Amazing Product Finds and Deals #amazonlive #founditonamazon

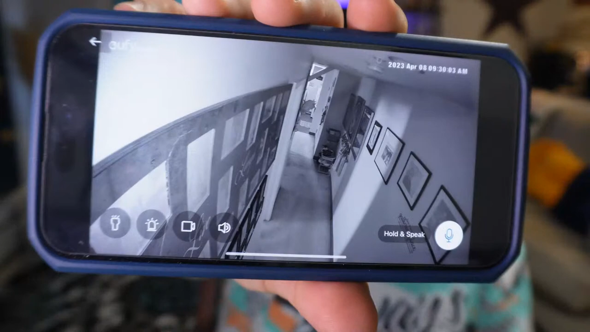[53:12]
you guys will notice we're in black and white, so it does do night vision, which is actually quite cool. Now you'll see down there that it does have a flashlight, does have security alarm trigger, so you can trigger it yourself also.